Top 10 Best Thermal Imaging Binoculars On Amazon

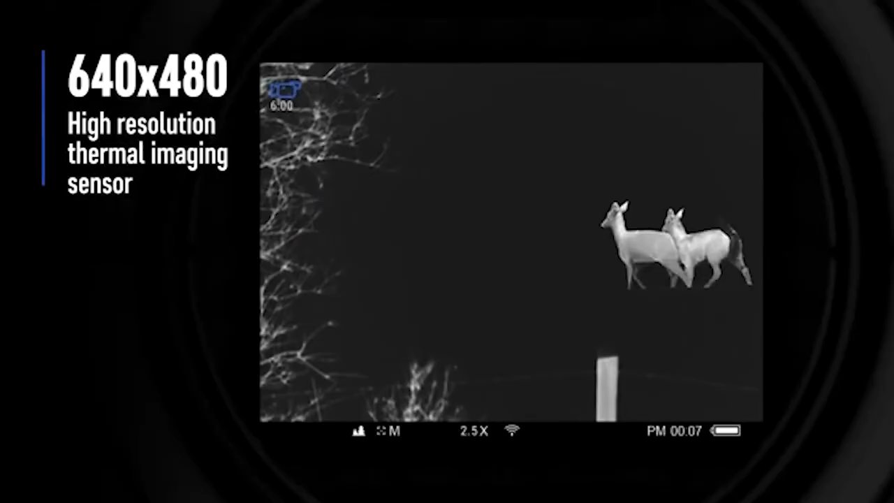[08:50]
So, why go the smaller route over the XQ50?
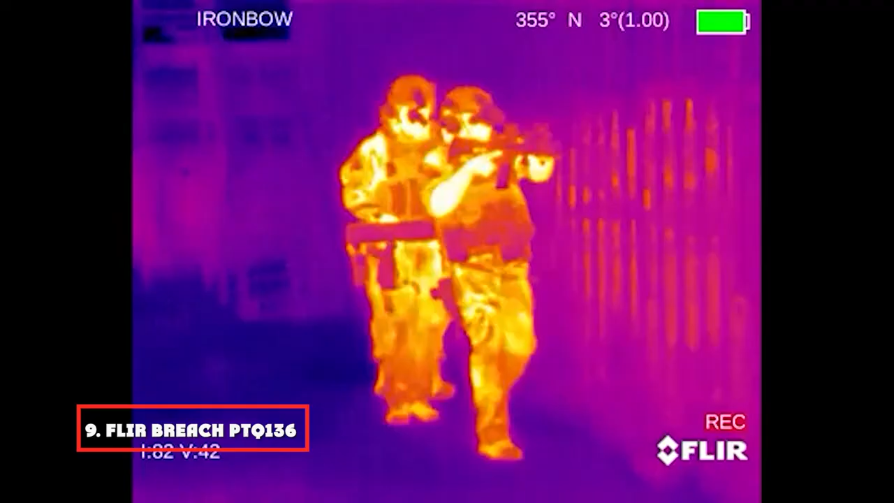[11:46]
The PT-Cone 136 can only function in short
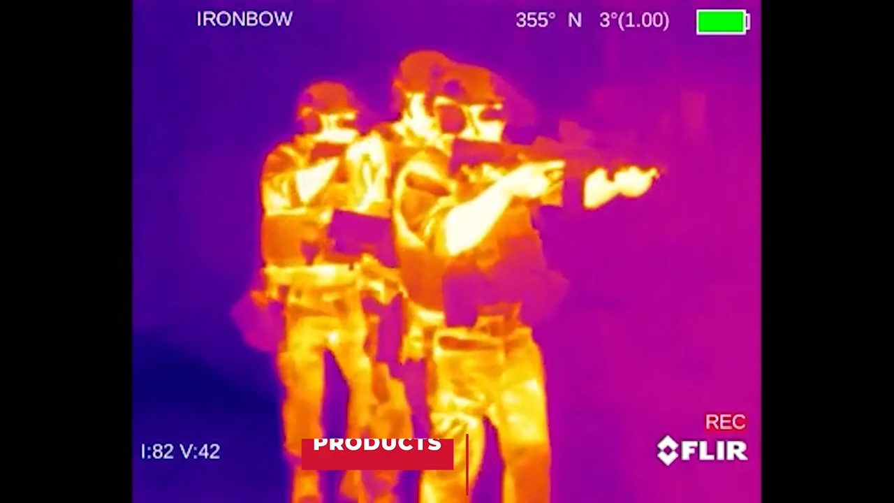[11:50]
spurts of 90 minutes at 60 A-dig F-22C.